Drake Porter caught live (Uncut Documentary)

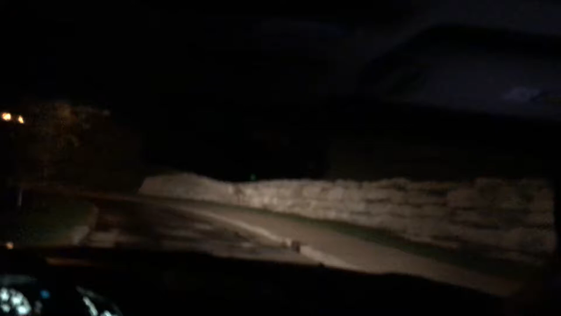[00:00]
Down, oh shit, there's a deer! The stop chasing it there's down! There's a deer! Where'd it go? Oh no. Fuck. You were chasing it down. Fuck. It was